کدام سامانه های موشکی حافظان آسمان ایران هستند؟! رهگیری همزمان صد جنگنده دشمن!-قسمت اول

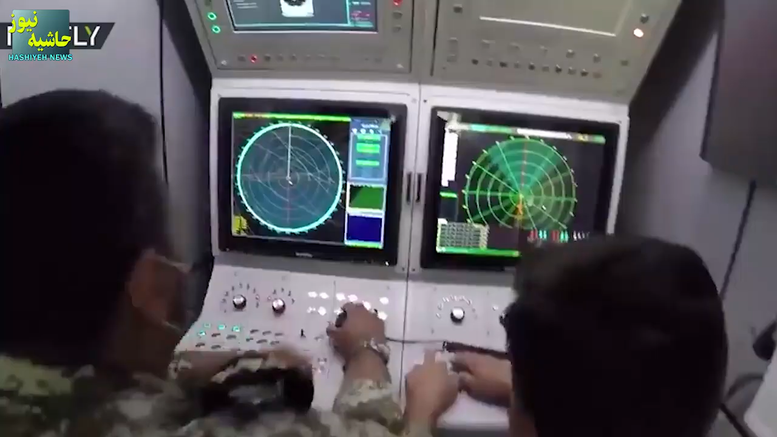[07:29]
این سامانه از یه را داره آرای فوزی قدرتمند و البته
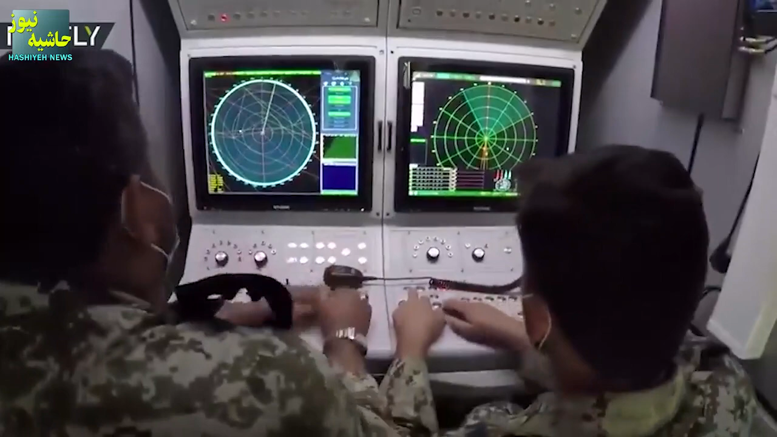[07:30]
گرون قیمت استفاده میکنه و هر آتش بار شامل یه دستگاه سوم
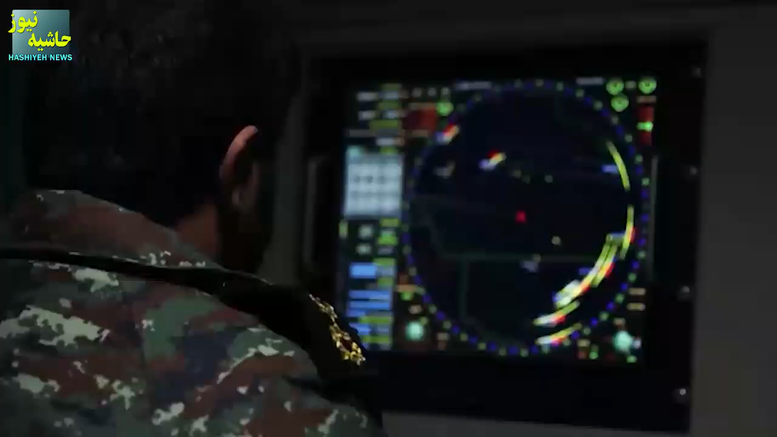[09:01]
این سامانه هم در سال 1393 رو نمایی شد و برد رادار کشف این سامانه 90 کلومتر
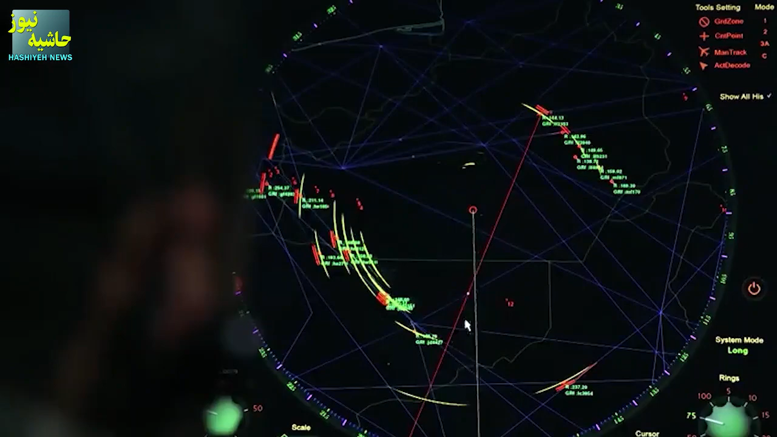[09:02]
و توانای رهگیری اهداف رو در 90 کلومتری داره.
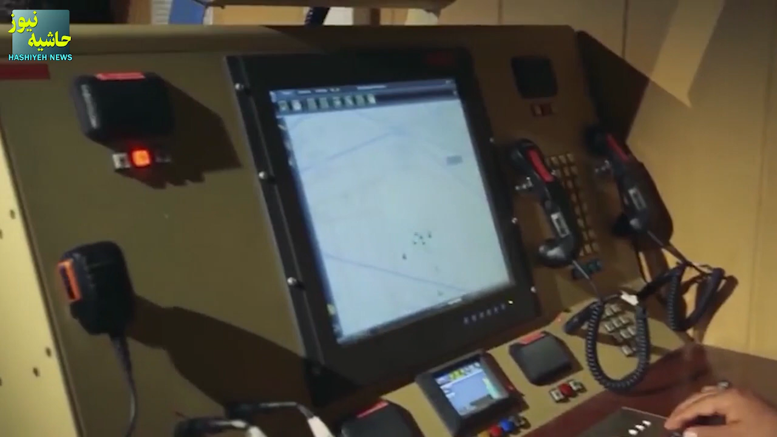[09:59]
هر آتشبار جامل سه تا شش لانچر تک فروندی رادار پیش اختار، رادار کشف و رادار کنترول آتش هستش.
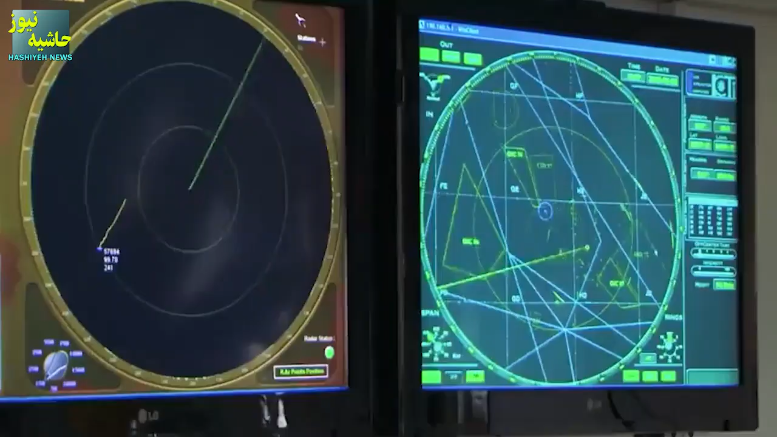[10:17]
این سامانه توی دهه شست وارد ایران
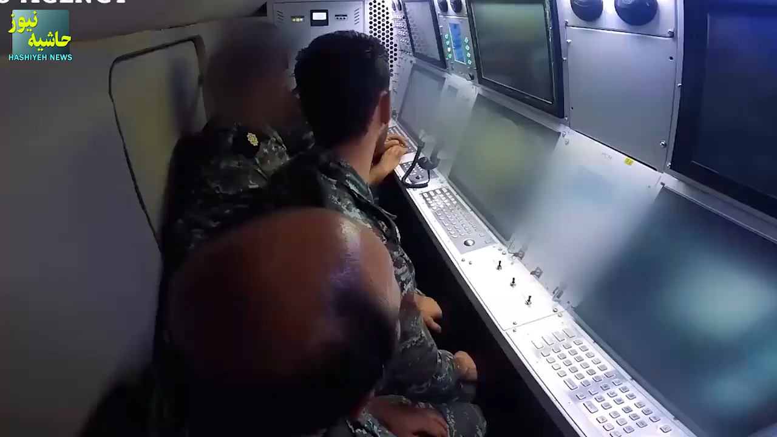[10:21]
شد و رادار پیش اختار اون بردی برابر با دیویس کلومتر رو داره.
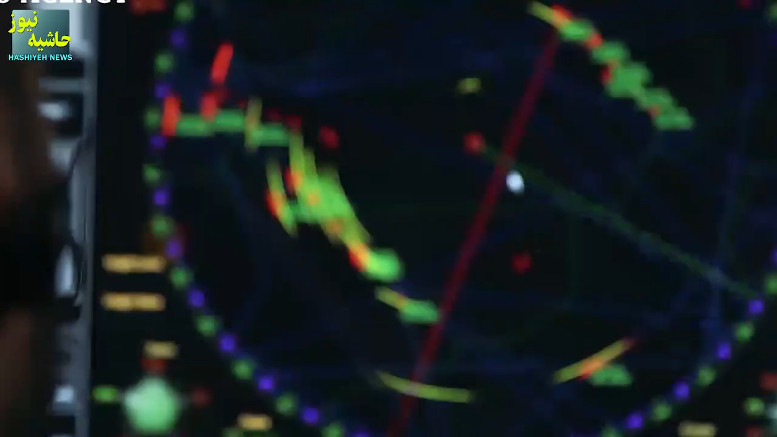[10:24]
رادار کشف این سامانه تا 60 کلومتری خودش رو پوشش میده و برد
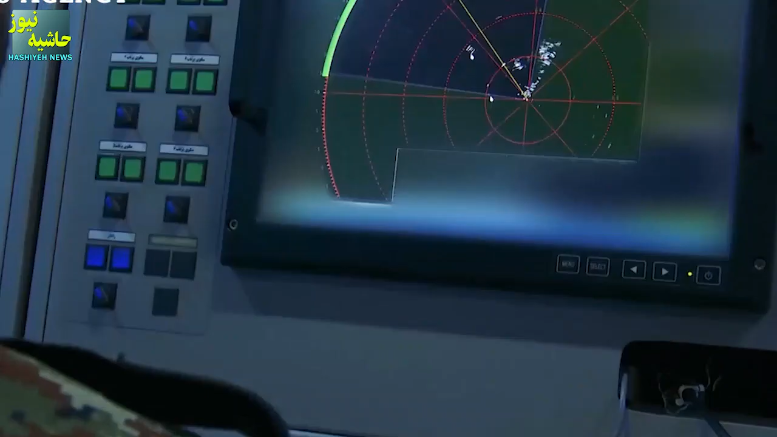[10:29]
رهگیری
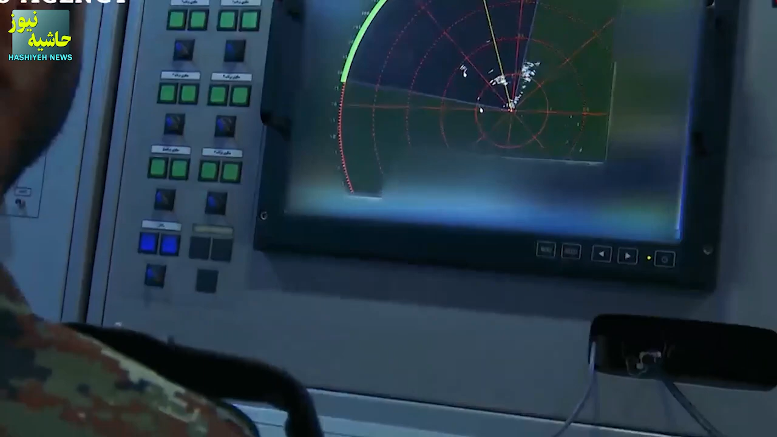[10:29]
این سامانه از 30 تا 50 کلومتر براورد شده.
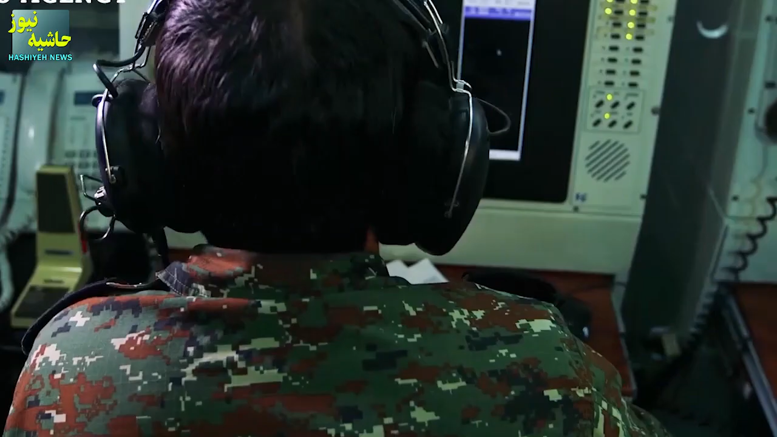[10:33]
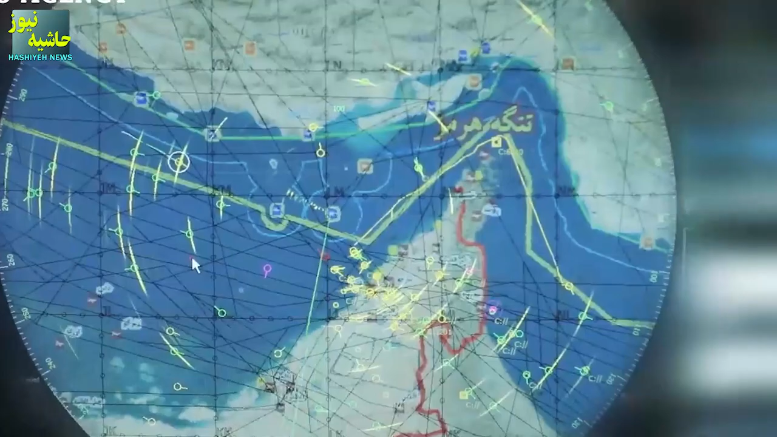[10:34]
برد درگیری موشک های این سامانه تا 34 کلومتری هستش و تا ارتفاع 27 کلومتری رو هم پوشش میده.